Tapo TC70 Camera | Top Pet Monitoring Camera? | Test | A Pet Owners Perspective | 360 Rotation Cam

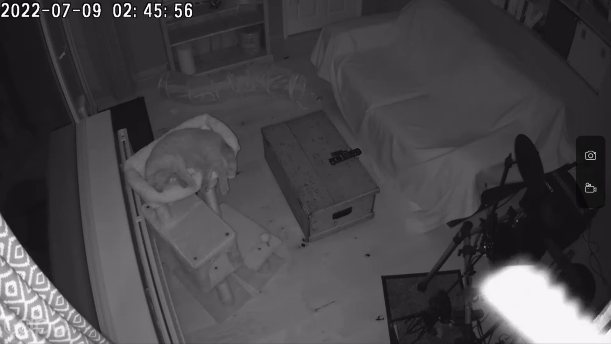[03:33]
And you can see the camera quality here during a pitch black night. I think the quality is extremely good and, for my instance, you can easily check up on a cat. Another great feature is the privacy mode.